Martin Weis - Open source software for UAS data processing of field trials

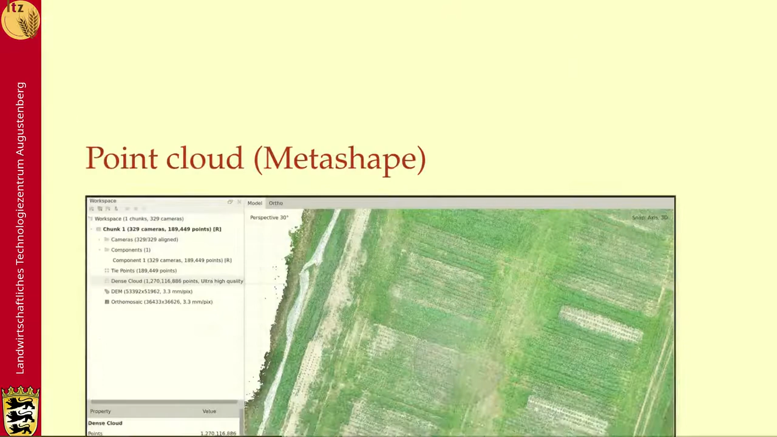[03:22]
The first result is a point cloud. Here we see the point cloud in Metashape. And if you look at the detail of this point cloud, we can see that it's pretty, can be pretty detailed. So we can even get the height model of single plants and so on.
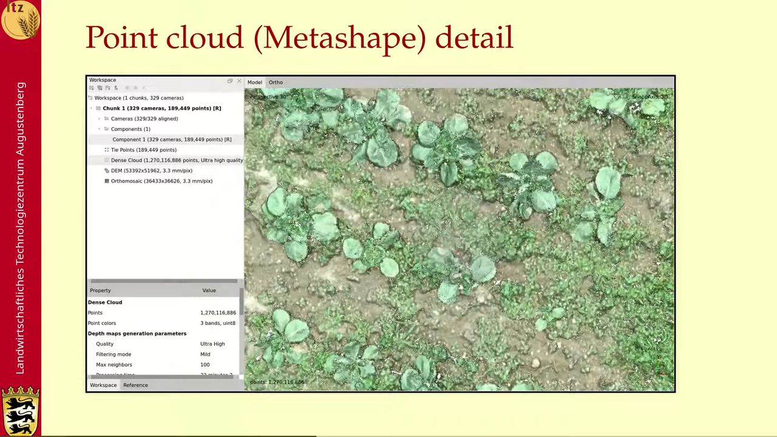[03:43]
This is the height model together with the positions where the images were taken.
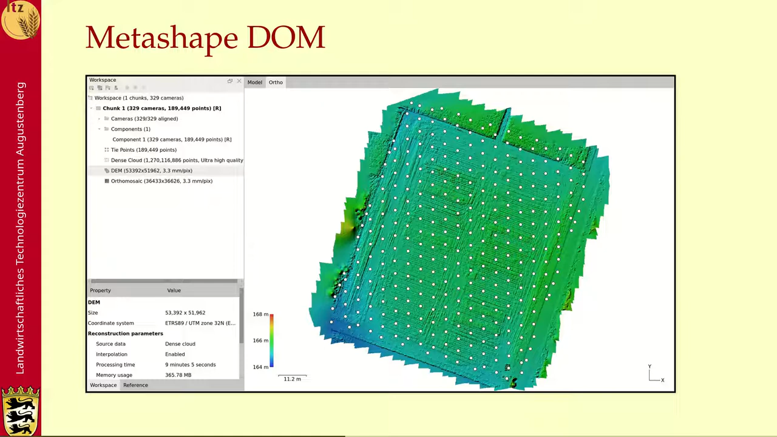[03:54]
You see these as white dots here.